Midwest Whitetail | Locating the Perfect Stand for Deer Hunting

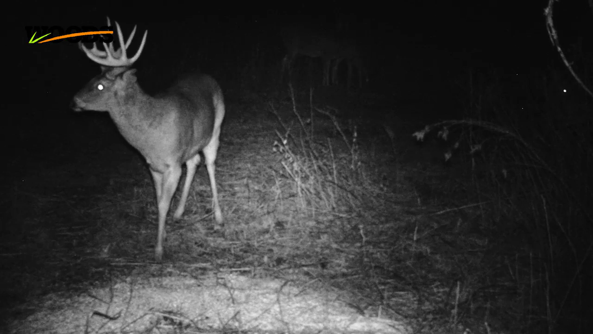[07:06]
We've got trail camera pictures of him in the late part of January and hopefully we can find his antlers.